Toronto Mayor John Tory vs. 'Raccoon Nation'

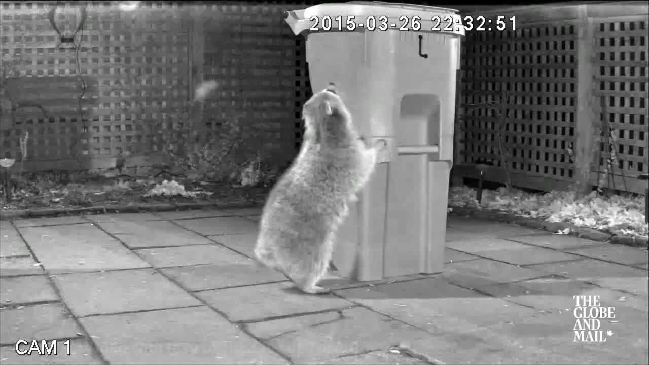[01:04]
And so, the city went out to find a solution, and this is the design of the new green bin that you see over here. We are ready. We are armed.
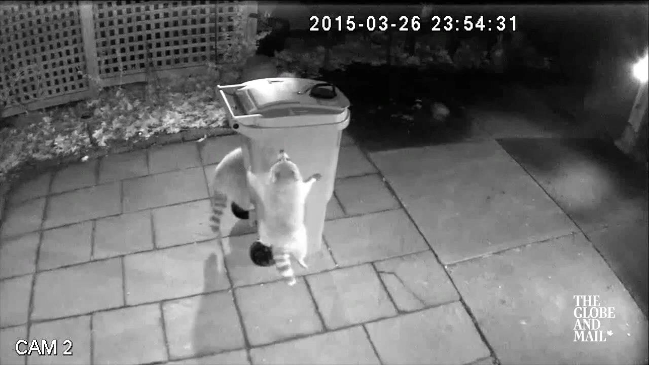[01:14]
We have used even the most complicated of surveillance techniques, as you'll see, to spy on the activities of raccoons with both the old bins and the new bins.